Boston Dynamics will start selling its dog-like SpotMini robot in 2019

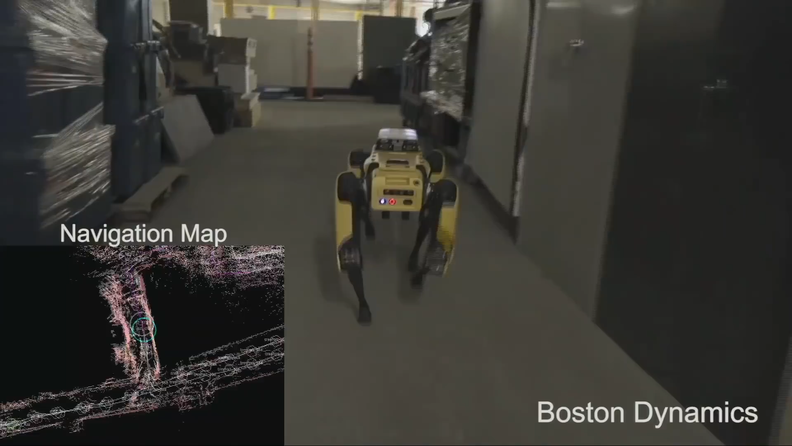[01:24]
We drove it through the space manually to build the map and it collected data.